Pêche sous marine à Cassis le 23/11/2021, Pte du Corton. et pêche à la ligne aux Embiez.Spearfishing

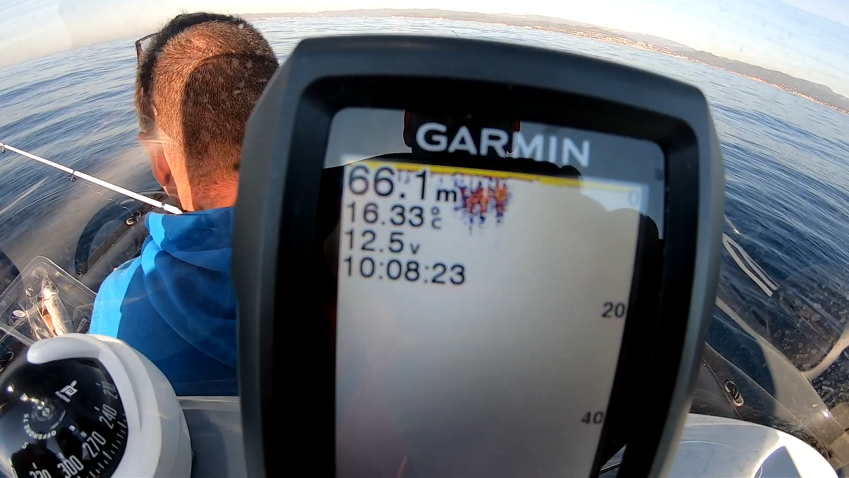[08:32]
On screen: depth 66.1 m, water 16.33°C
66 mètres d'eau, Eric. D'accord. 66 mètres d'eau, la température d'eau est à 16,34 degrés. Allez, on va voir ce que ça donne.